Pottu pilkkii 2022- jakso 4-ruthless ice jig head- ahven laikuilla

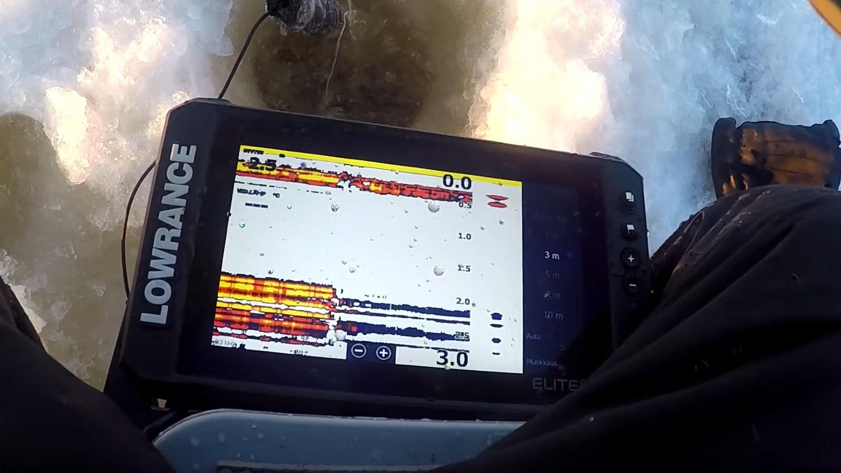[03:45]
Nyt ei se ole kaikku, vaan näkymään tuota jikiä, että
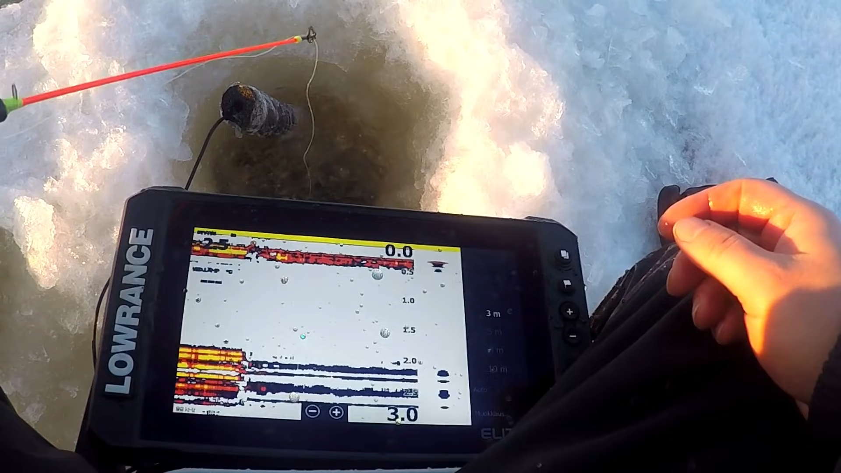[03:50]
eikö se näytä, kun se onko se niin matala tästä, miksi se ei näytä tuota jikiä.
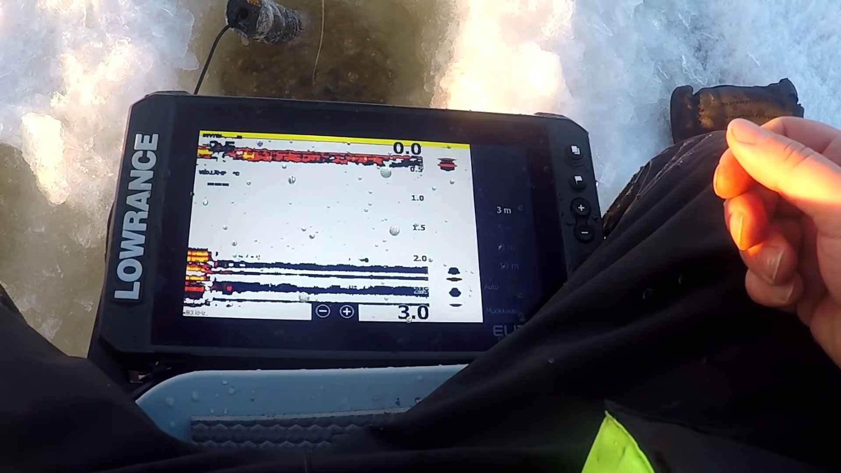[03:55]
Siellä tuntuu olevan ahventa kuin nykki. On! On kahtukke!
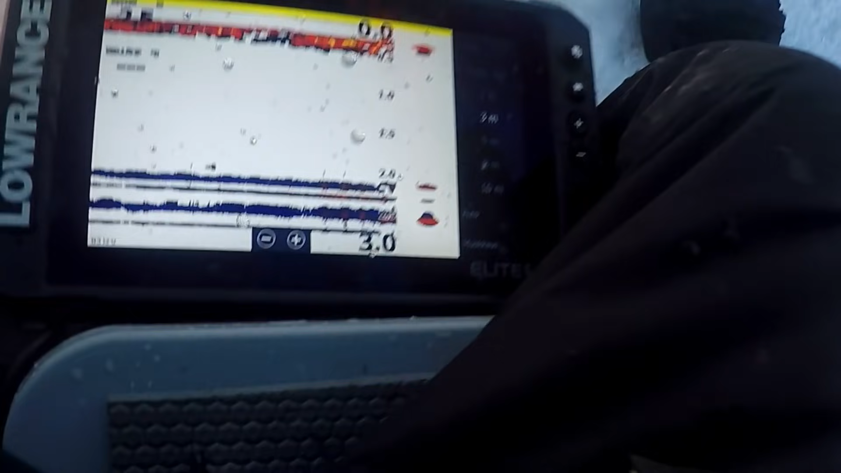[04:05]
Iru jää kiinni tuohon. Onpa pii, tuo on iru iso.
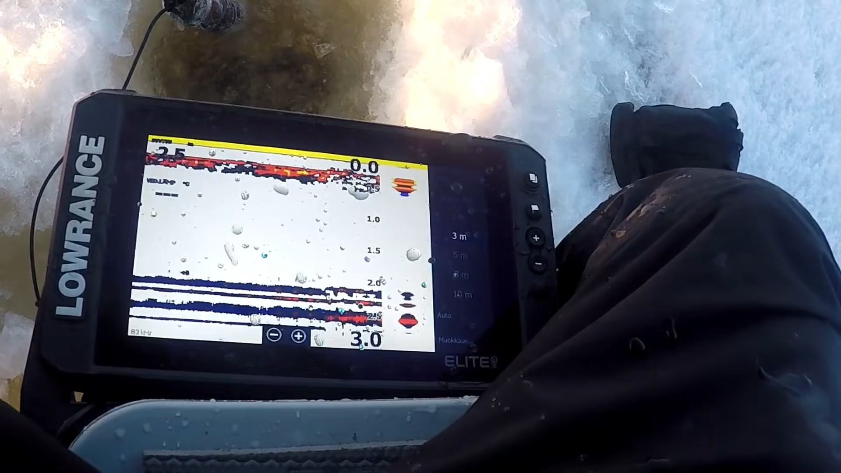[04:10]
Mutta selvästi on tässä nyt niin kalloa, vaikka nyt ei kaijussa näekään mitään, niin
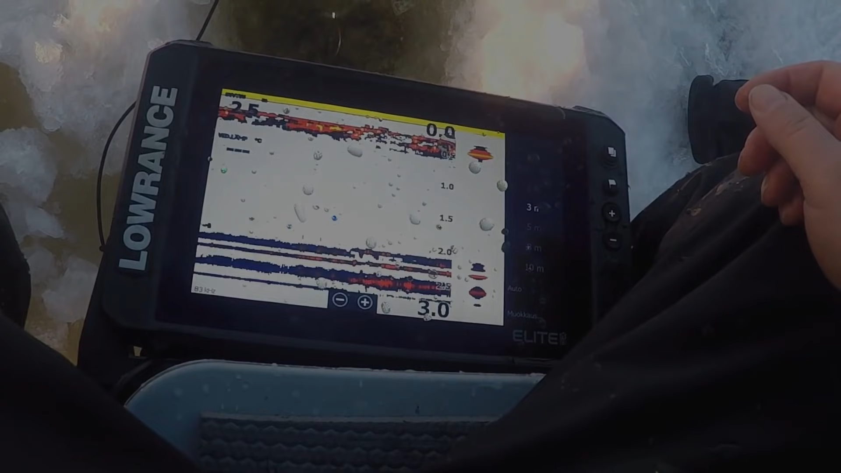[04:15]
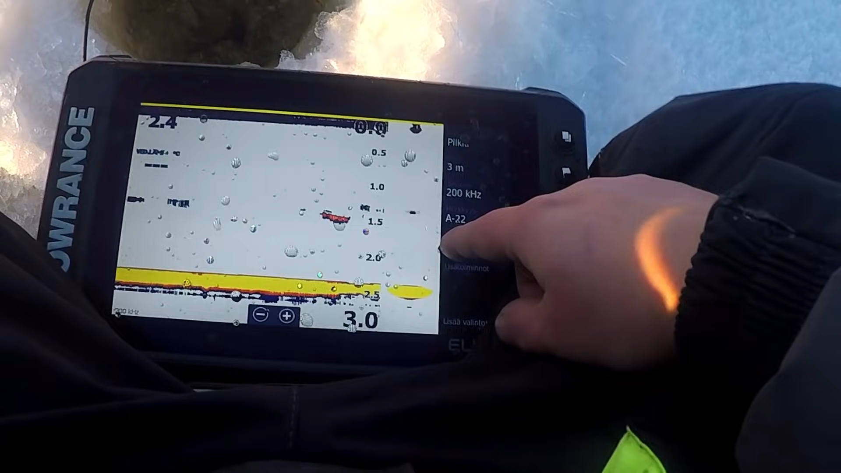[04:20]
nyt sieltä otti, kato, on aika piehän tämä. Pien se oli tämä, joka leikki tässä.
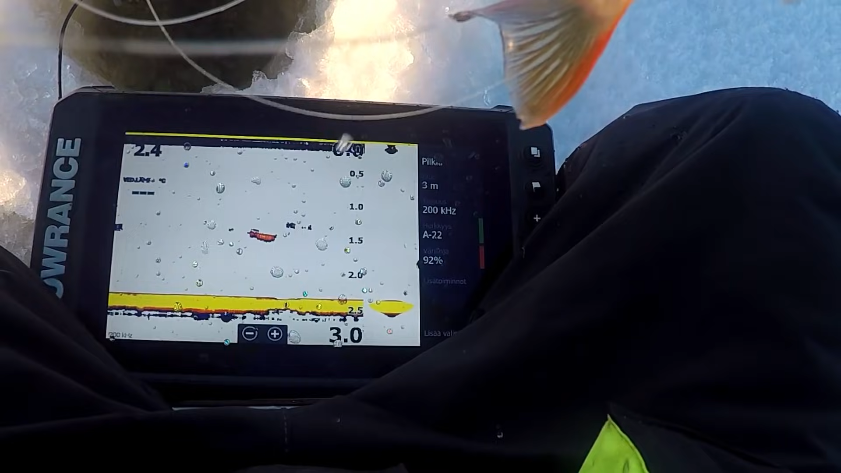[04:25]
Kaatokke. Tuli hyvä kohde aave. Ihan kokonaan pitää suuhun.
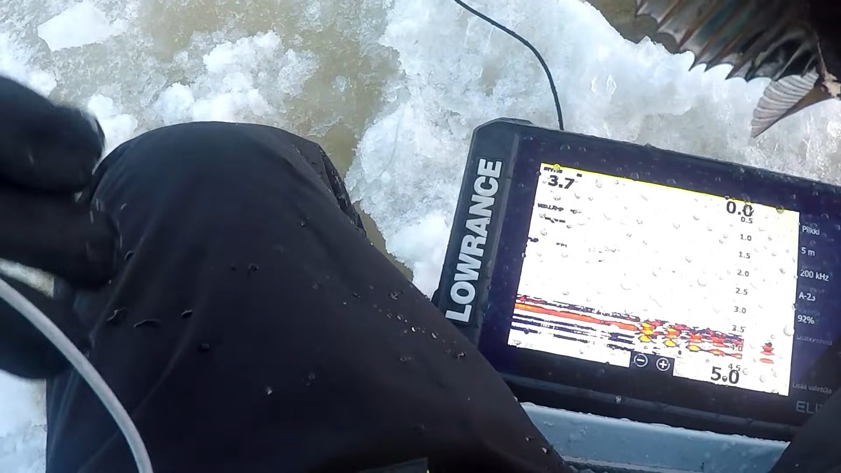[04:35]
Toisen reijän tein nyt tähän sulalle alueelle.
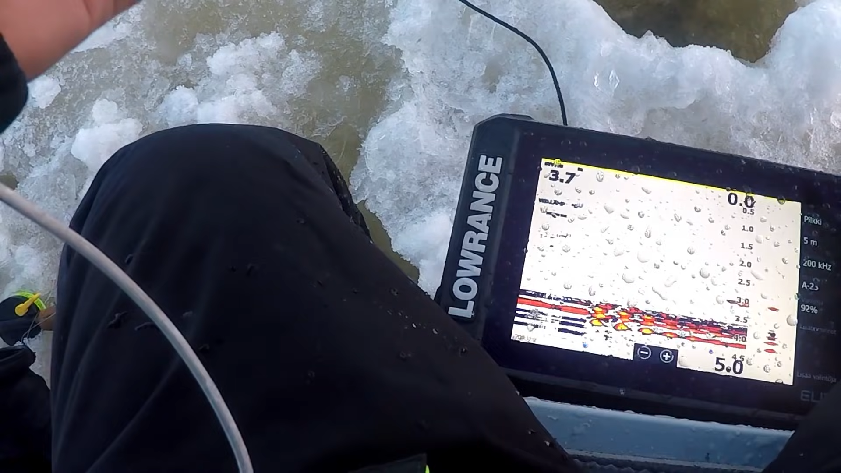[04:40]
Hyvin otti kiinni. Ja siinä on Rootlessin
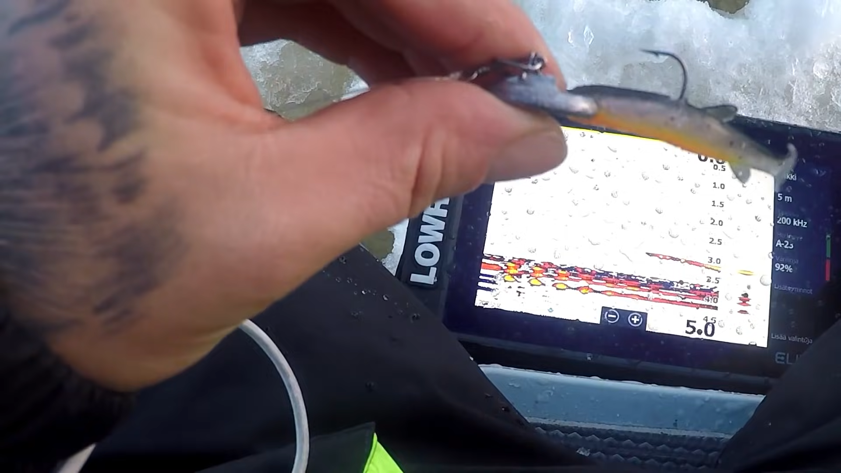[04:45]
jikipilkki pian hyvin. Siellä on toinen alla näköjään.
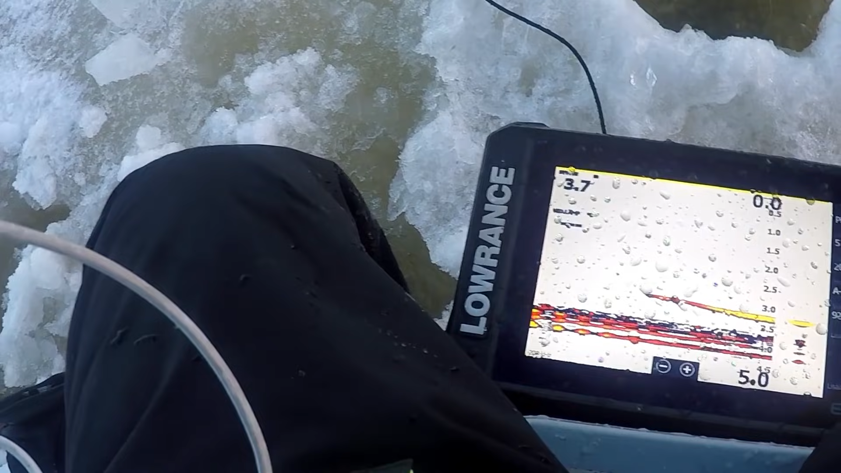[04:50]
Äkkiä. Siellä on toinen tuolla. Huomasiko se?